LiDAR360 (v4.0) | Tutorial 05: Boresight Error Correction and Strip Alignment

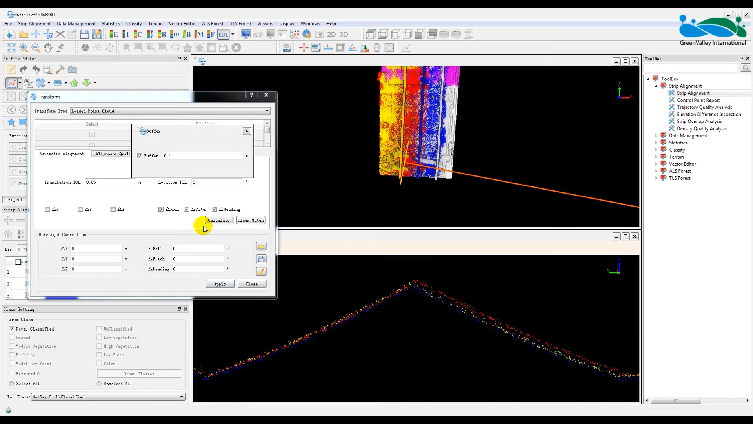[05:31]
The different colors from well-aligned strips should blend more like coffee and milk than oil and water. Let's now open the Transform window and click Calculate to automatically calculate the boresight calibration angle error correction parameter values. By default, only the angle error parameters, delta roll, delta pitch, delta heading, are checked for the automatic calculation. It is recommended that you calculate the angle error correction values separately from the XYZ delta or offset distance correction values if you are required to do so.
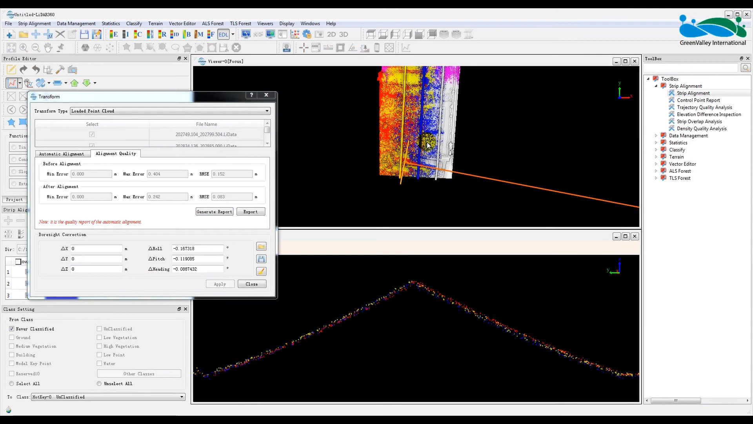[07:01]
You will see the transformation applied on the fly to the point cloud data sets loaded into the viewer. Use the profile tool as we did before to examine the alignment quality between strips after the calibration values are applied to them. Note that some manual adjustments to the automatically calculated values may be needed to achieve optimal between strip alignments. Assuming that you are content with the automatically calculated boresight correction values, change the transform type from loaded point cloud to selected point cloud files and click Apply.